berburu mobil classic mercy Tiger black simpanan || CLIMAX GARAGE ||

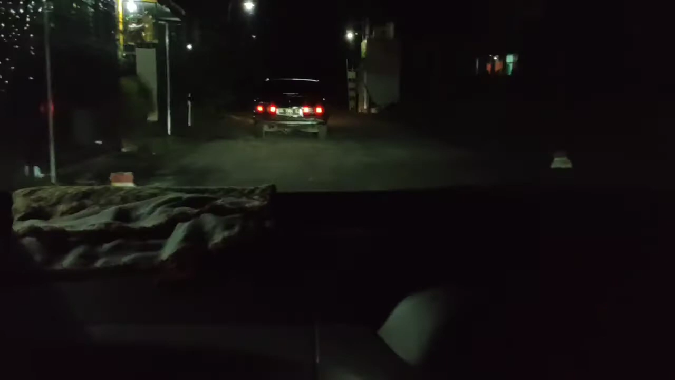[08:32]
Oke. Alhamdulillah, akhirnya si Tiger klasik.
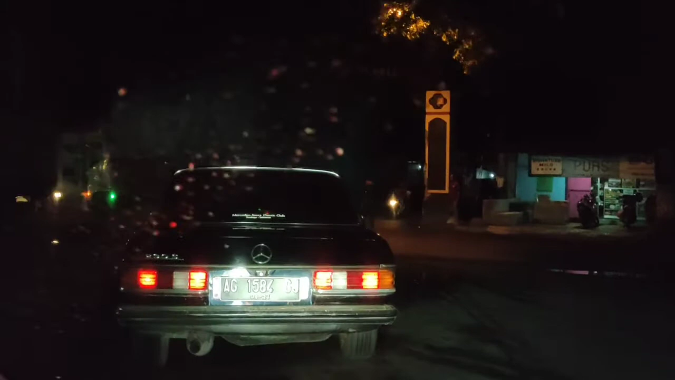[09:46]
Malam berangkat gak rugi ini, akhirnya dapat barang simpanan.